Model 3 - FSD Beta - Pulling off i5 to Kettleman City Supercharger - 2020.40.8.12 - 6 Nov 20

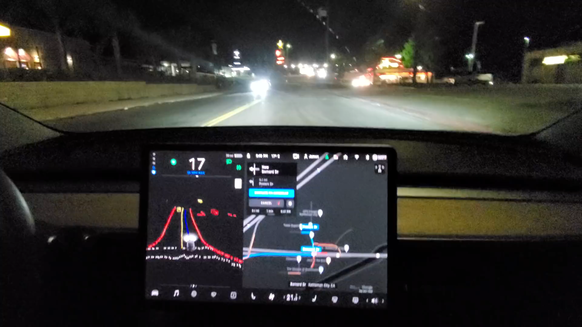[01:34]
Now, how's it going to turn into this?
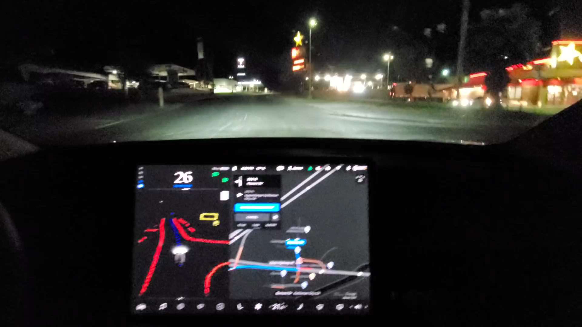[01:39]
What a beautiful sight.
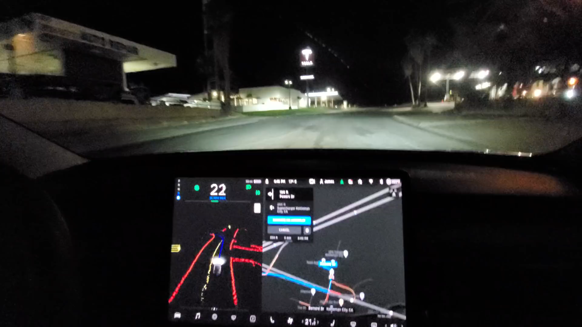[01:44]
Okay, it's going to go in here. That's fine. I don't think it'll pull in. No, it's not going to pull into the station. Nice.
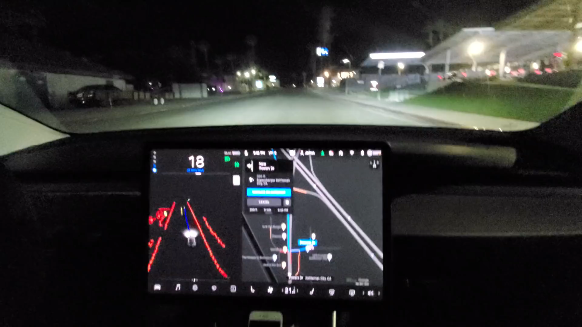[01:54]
Okay, I'm going to take control here and head on over to the 250 kilowatt stations. Thanks.